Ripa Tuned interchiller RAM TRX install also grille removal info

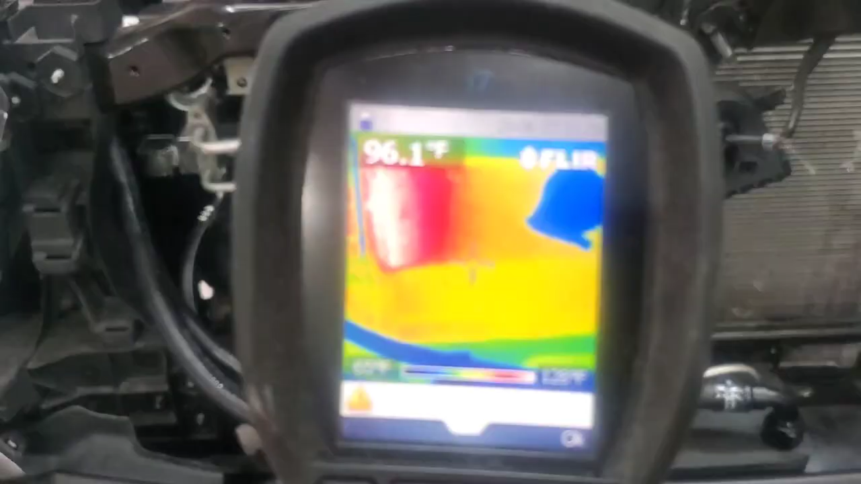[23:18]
On screen: spot 96.1°F
okay i've only had it on for a couple minutes well here we go with the uh thermal camera there's the uh hoses
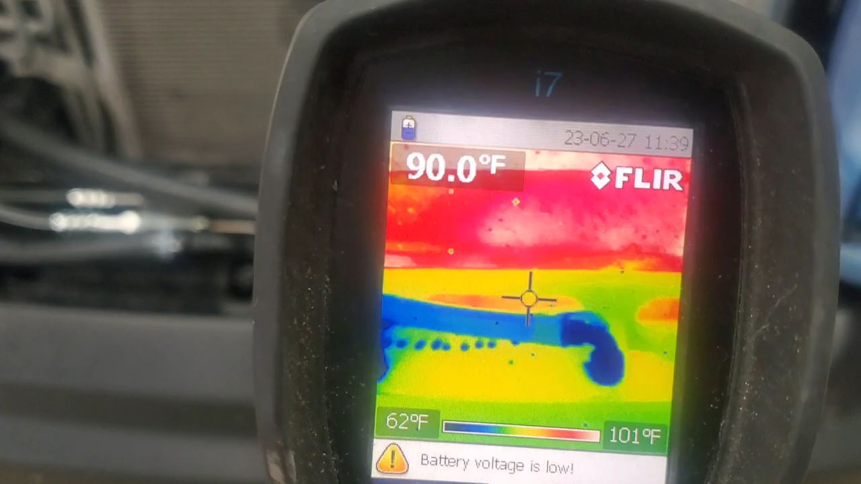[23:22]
On screen: spot 90.0°F, scale top 101°F, scale bottom 62°F
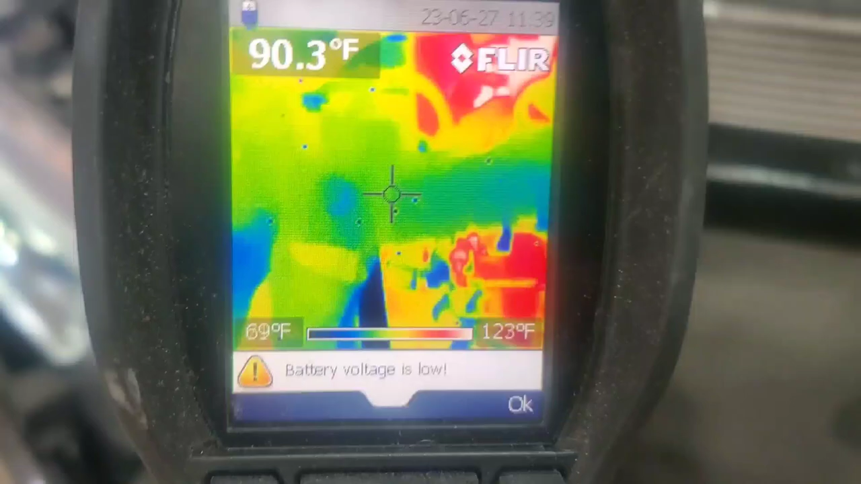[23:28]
On screen: spot 90.3°F, scale top 123°F, scale bottom 69°F
as you can see it's definitely colder in there i've only had it on for about two minutes
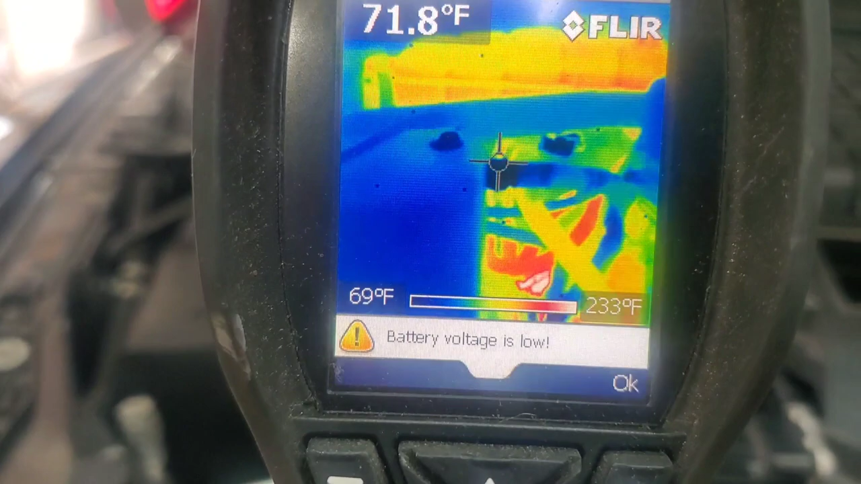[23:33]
On screen: spot 71.8°F, scale top 233°F, scale bottom 69°F
the connection's coming out of the supercharger 68 degrees
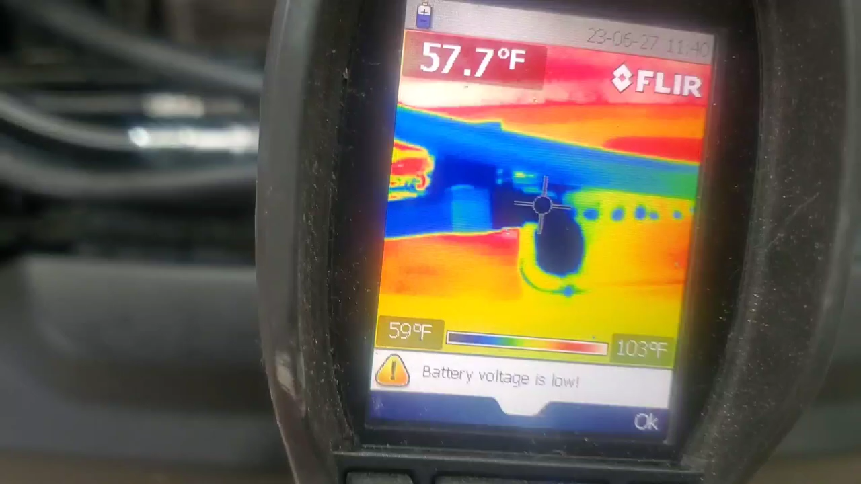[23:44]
On screen: spot 57.7°F, scale top 103°F, scale bottom 59°F
57 degrees there and it's not even on the race valve i don't even have it connected yet